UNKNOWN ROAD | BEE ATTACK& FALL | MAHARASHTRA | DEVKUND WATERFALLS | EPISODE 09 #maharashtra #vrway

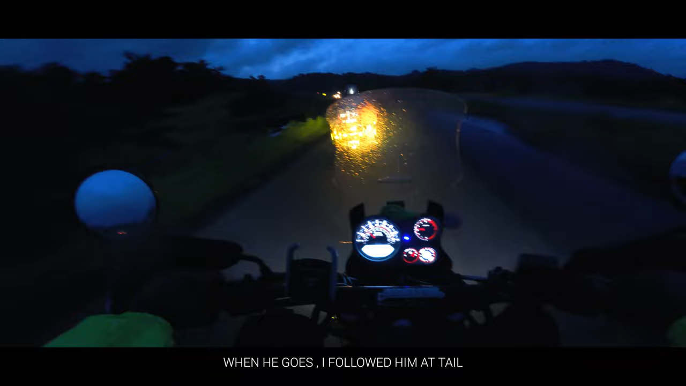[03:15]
ஐயோ சரி, அவன் வந்துட்டானே, நானும் அப்படியே பின்னாடியே வந்தேன். சரியான பள்ளங்க, ஏதோ திடீர்னு பயங்கர ஆஃப் ரோடு ரோடு மாதிரி இருந்தது.
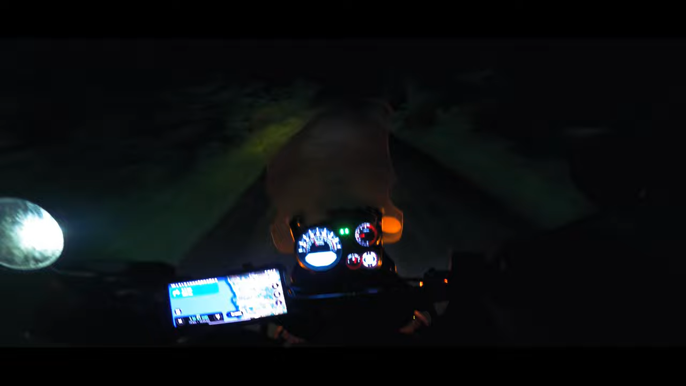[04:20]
இது என்ன ரூட்டு தெரிய மாட்டேங்குது கடவுளே. ஆனா ரோடு பரவாயில்ல, பள்ளம் வந்தா சொல்றேன்.
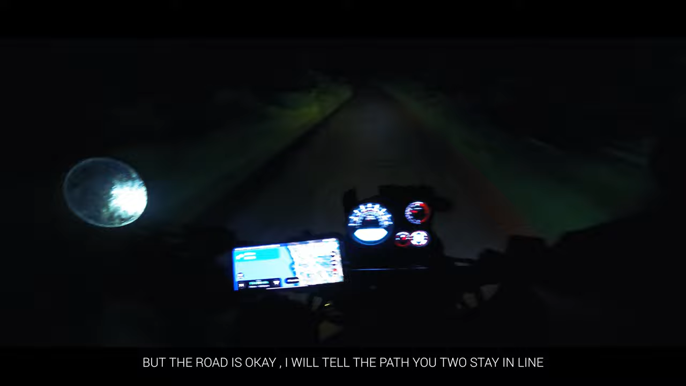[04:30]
அப்படியே அப்படியே லைன்ல இருங்க, பள்ளம் வந்தா சொல்றேன். ஏங்க சுடுங்க, எங்க சுடுகாடுதான்
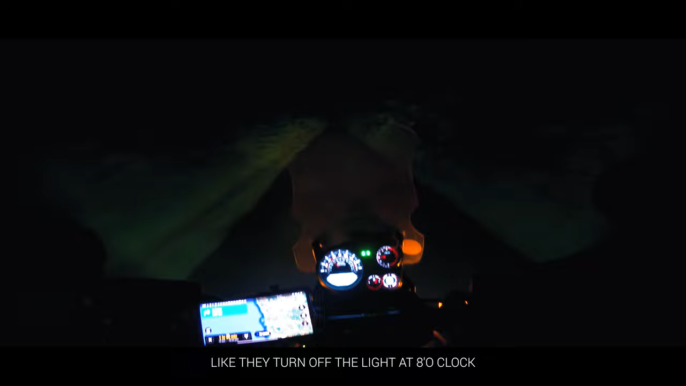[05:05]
8 மணிக்கே லைட் ஆஃப் பண்ணிடுறாங்க போல. ஏங்க உங்களுக்குலாம் உங்களுக்குலாம் மனசாட்சி இல்லைல்ல.
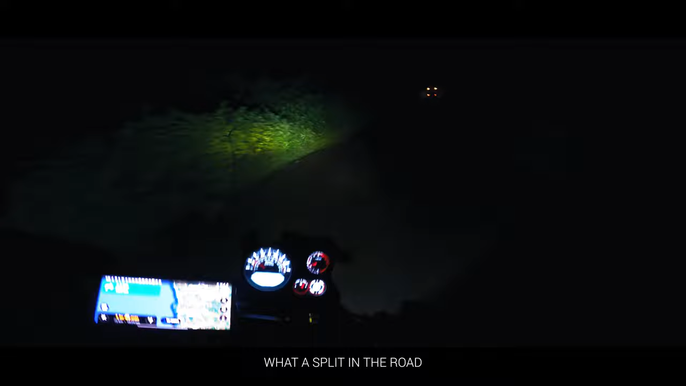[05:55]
என்ன ரோடு பிரியுது ஏங்க, எந்த எதுலேயும் திரும்பாதீங்க.
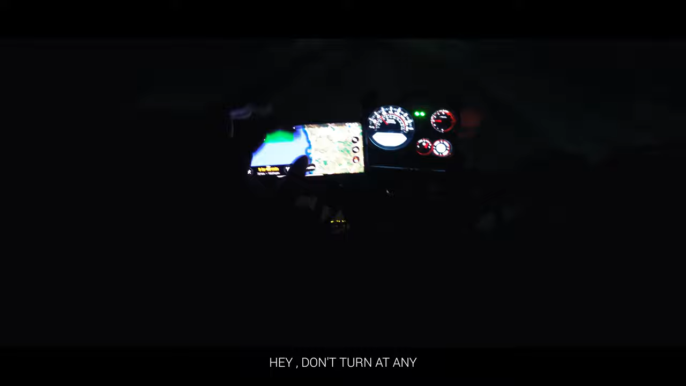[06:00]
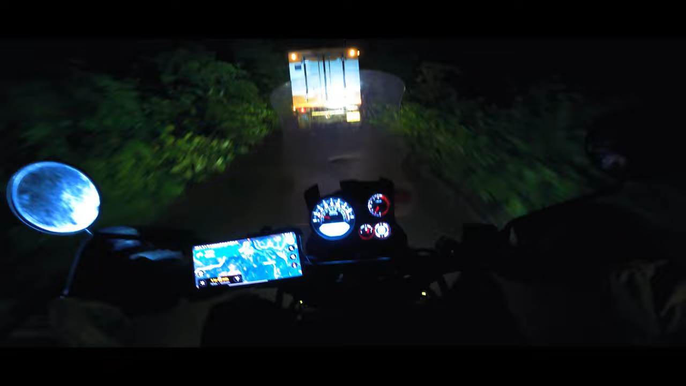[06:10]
எங்க என்னங்க ஆஃப் அதான் ஆஃப் ரோடு வருது.
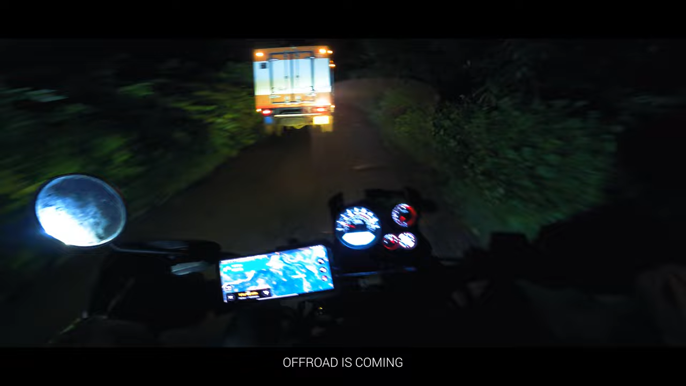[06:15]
ஐயோ அவனை தாண்டி தான் போகணுமா, வழி விடுறான். இப்போ என்ன
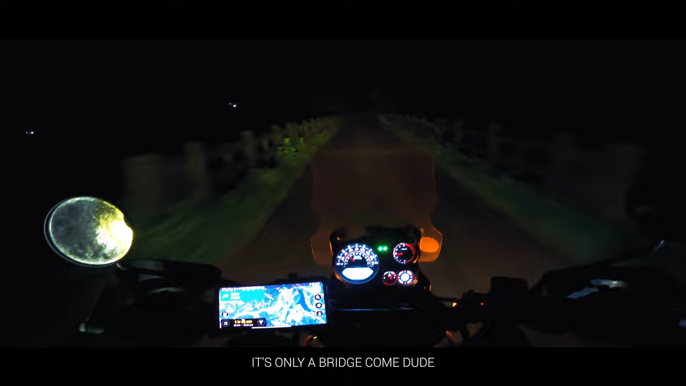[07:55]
ஏங்க ஆஃப் ரோடு டே, ரோடை கண்ணில் காட்டுங்கடா.
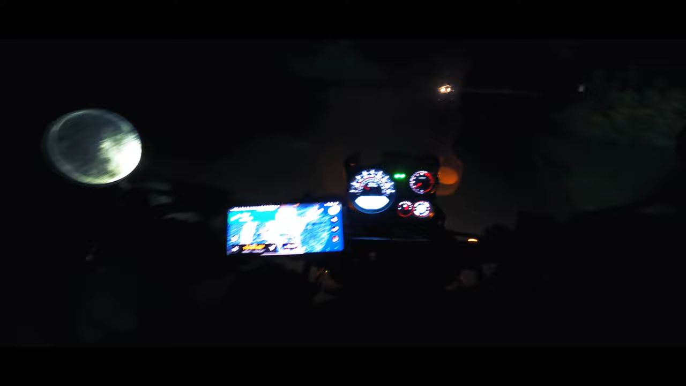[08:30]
ஹைவேஸ் பிடிச்சிட்டோம், ஹைவேஸுக்கு வந்துட்டோம், ஹைவேஸுக்கு வந்துட்டோம்.
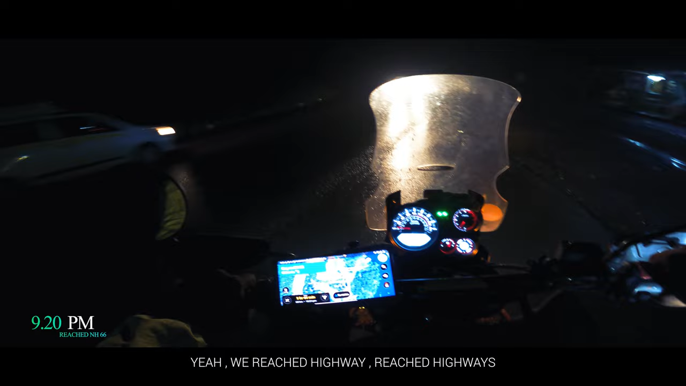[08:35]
வழி தெரிந்து விட்டது, வழி தெரிந்து விட்டது.
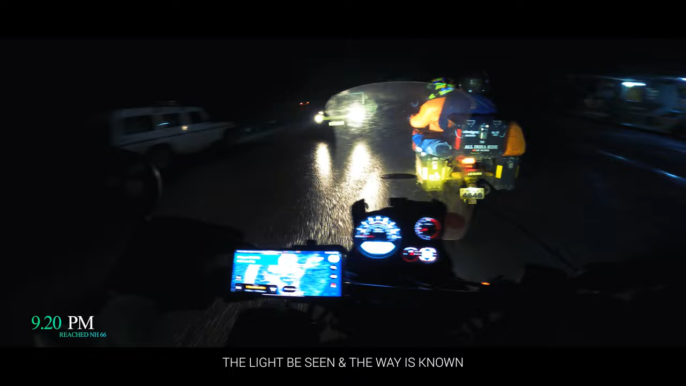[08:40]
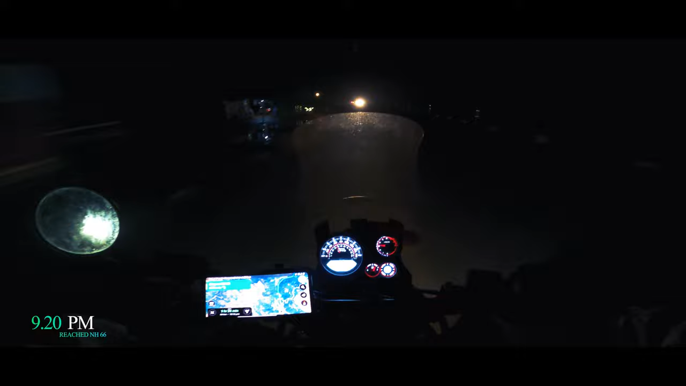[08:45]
ஒரு வழியாக வந்து NH66 திரும்பி பிடிச்சாச்சு.
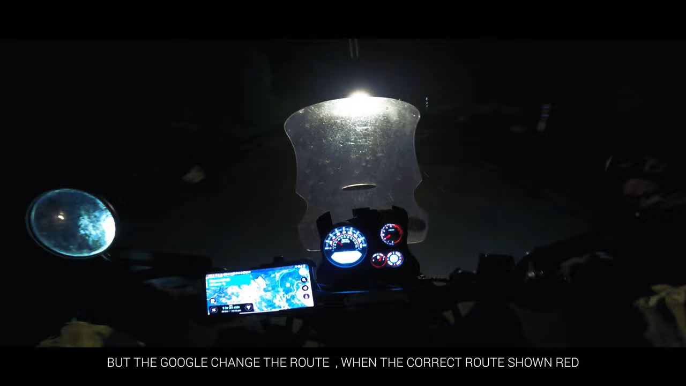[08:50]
ஆனால் அந்த கூகுள் என்ன பண்ணுதுன்னா, ஏதாச்சும் ரெட்டாக இருந்ததுன்னா ஏதாச்சும் வழியை மாட்டி விட்டுடுது.